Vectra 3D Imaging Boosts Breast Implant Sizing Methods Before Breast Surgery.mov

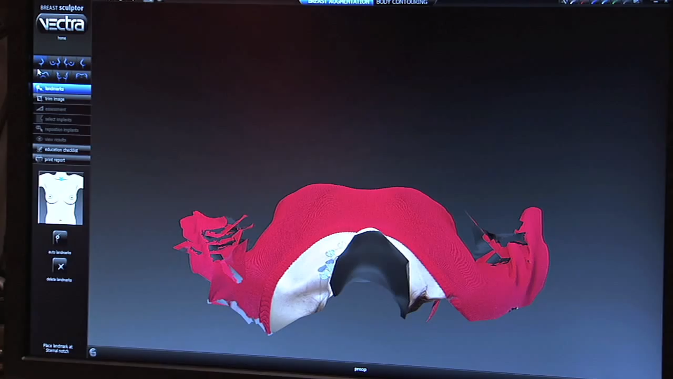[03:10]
the monitor there show your before and afters right before it we can show you with the bikini on with a swimsuit on without anything on and you can really get a better feel for what you're going to look like.